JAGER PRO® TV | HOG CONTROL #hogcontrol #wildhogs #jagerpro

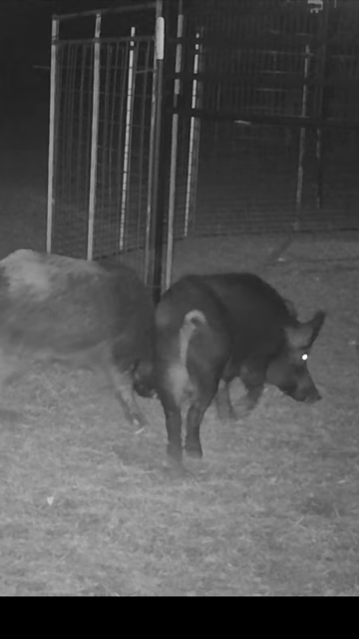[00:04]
Weary adults like this hant-bore and matriarch sow are often missed, educated and never captured because novice trappers do not understand this concept. Our matriarch now checks trap panels in the opposite direction. Urban pigs often encounter privacy fences during their nightly travels and do not associate
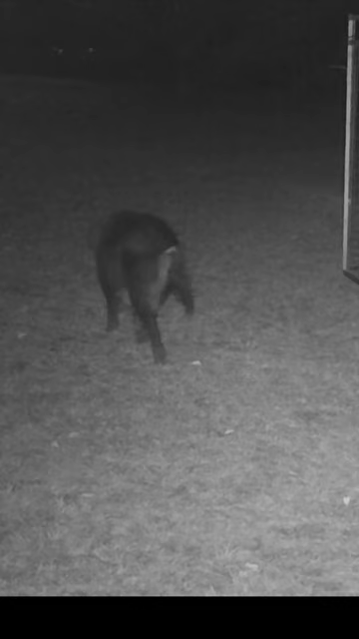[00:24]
these barriers with danger unless something negative came from a past experience. She is smart in conducting a thorough inspection by giving it one final sniff. Both potential problems have now crossed the gate threshold. I'm just waiting for them to give me a little distance.
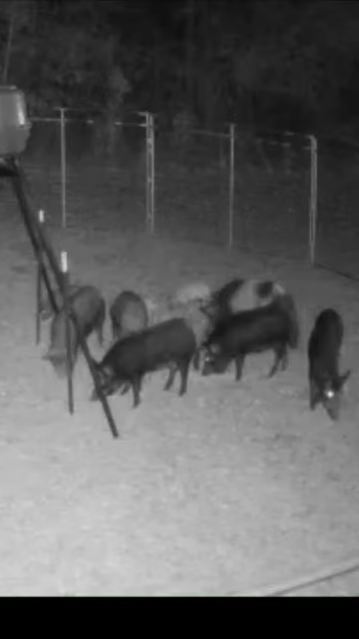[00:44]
Now I simply press the close gate button on the Jaeger Pro app to drop both gates. Then there you can press the rope